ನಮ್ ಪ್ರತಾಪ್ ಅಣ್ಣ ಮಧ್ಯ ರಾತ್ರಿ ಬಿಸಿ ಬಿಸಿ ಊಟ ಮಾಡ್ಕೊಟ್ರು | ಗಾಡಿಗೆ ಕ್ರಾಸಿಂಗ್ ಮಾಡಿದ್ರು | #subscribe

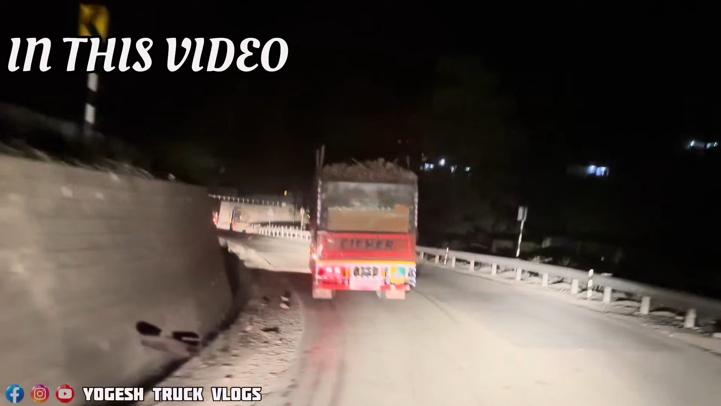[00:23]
ನಂಗೂ ಹಿಂದೆ ಬಂದಾಗ ಇವ ನೋಡಿ ಫಾಸ್ಟ್ ಆಗಿ ಬಂದಿ ಬನ್ನು ಮತ್ತೆ ಟೀ
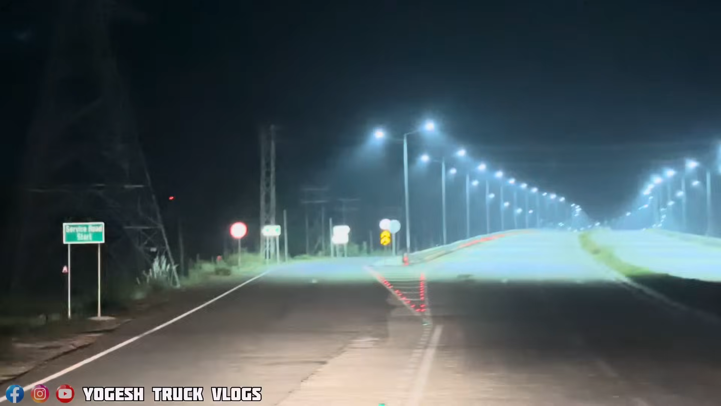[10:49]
ಲೆಫ್ಟ್ ಅಂದರೆ ಬರೀ ಸಿಮೆಂಟ್ ರೋಡು, ರೋಡ್ ಮಾತ್ರ ಸಕದಾಗಿದೆ.
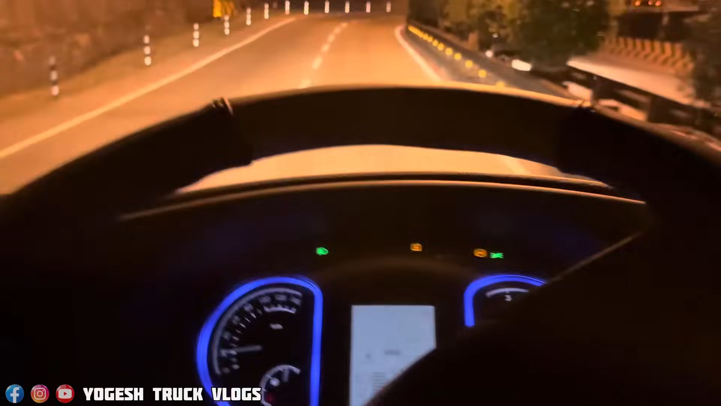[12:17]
ಅರ್ಧ ದಾರಿಗೆ ಬಂದಮೇಲೆ ಏನು ಮಾಡೋಕ್ಕಾಗಲ್ಲ.
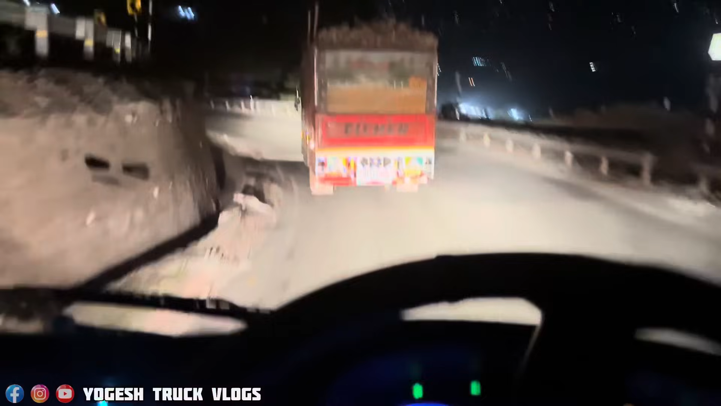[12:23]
ನಾನು ಇಷ್ಟೊಂದು ಸೇಫ್ಟಿ ಮಾಡ್ಕೊಂಬಂದಿದ್ದೀನಿ, ನನಗೂ ಹಿಂದಕ್ಕೆ ಬಂದೇವೆ. ಇವ್ ನೋಡಿ ಮುಂದ್ಗಡೆ ದಾರಿ ಏನು ಹಾಕಿಲ್ಲ.
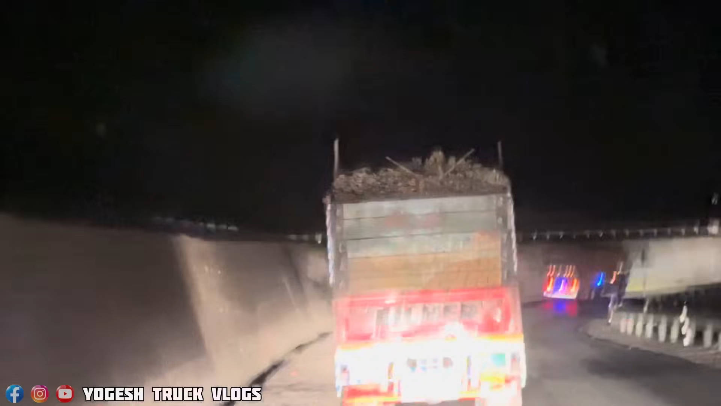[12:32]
ನನಗೂ ಒಂದು ಸ್ವಲ್ಪ ಹಿಂದಕ್ಕೆ ಬಂದೇವೆ ಅಂದರೆ ಅವನು ಇದಾಕಿದ್ದಾನಲ್ಲ ಮರಗಳು,
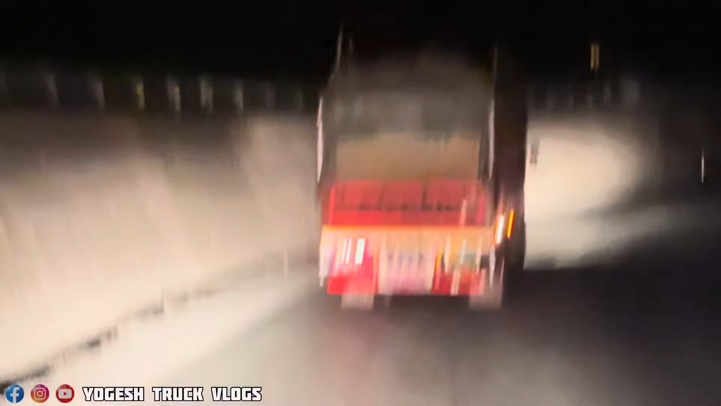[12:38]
ಮರದ ಪೀಸು ಹಿಂಗಾಗಿ ಡೋರ್ ಮೇಲೆ, ಅದಕ್ಕೋಸ್ಕರ ಅಷ್ಟೊಂದೇನು ಹಿಂಸೆ ಆಗಿಲ್ಲ ಒಂದು.
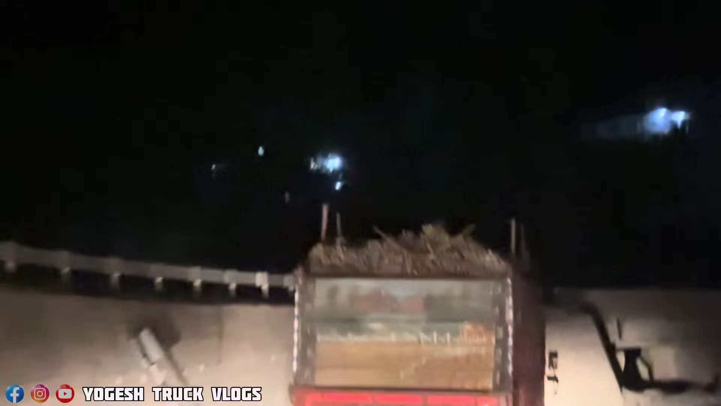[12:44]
ಆಮೇಲೆ ಮೇಲೆಗಡೆ ನೋಡಿ ಆಲೆ ಫುಲ್ಲು, ಒಂದು ಕಾಲು ಭಾಗ ಹಿಂದಕ್ಕೆ ಬಂದವೆ.
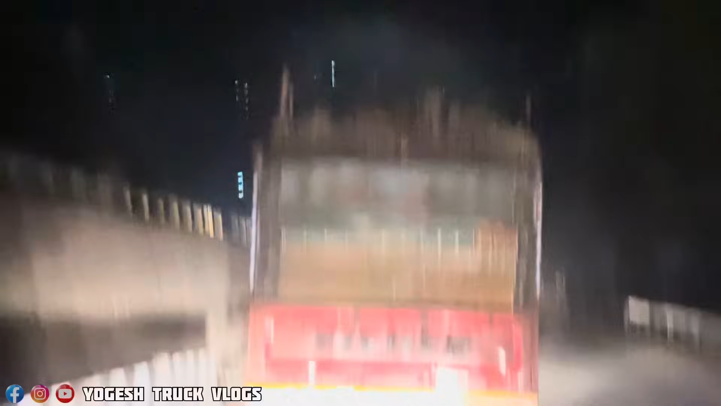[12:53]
ಅಷ್ಟು ಏನೋ ಸೈಡ್ ಹೊಡೆದ್ಬಿಟ್ಟು ಪಾಸ್ ಆಗಬೇಕು.
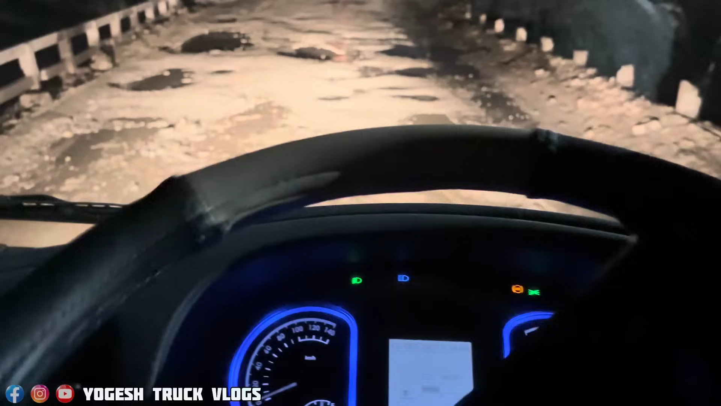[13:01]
ಹೆಂಗ ಗುರು ದೇವರಾಣೆ, ಜಾಮ್ ಅಂತಿಲ್ಲ ಇವತ್ತು, ಫುಲ್ ಫ್ರೀ ಐತೆ ರೋಡು, ಆರಾಮಾಗಿ ಹೋಗ್ತಾಯಿದ್ದೀನಿ.
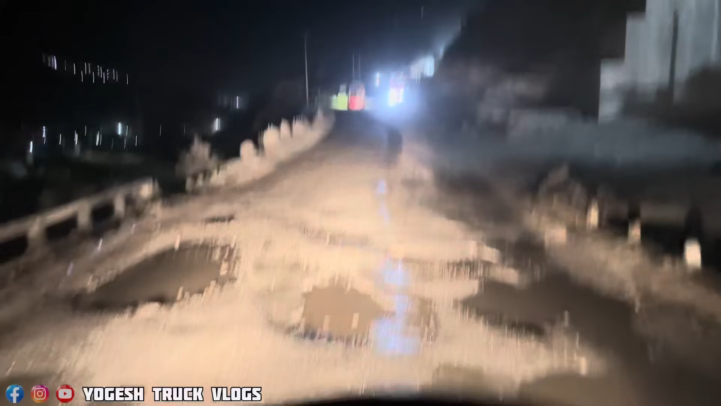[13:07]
ಇಲ್ಲಿ ಮುಂದೆ ರೈಟ್ ತಗೊಂಡು ಹೋಗ್ಬೇಕು, ರೈಟ್ ತಗೊಂಡ್ರೆ ರೋಡ್ ಚೆನ್ನಾಗೈತೆ, ಸೀದಾ ಹೋದ್ರೆ ರೋಡ್ ಚೆನ್ನಾಗಿಲ್ಲ.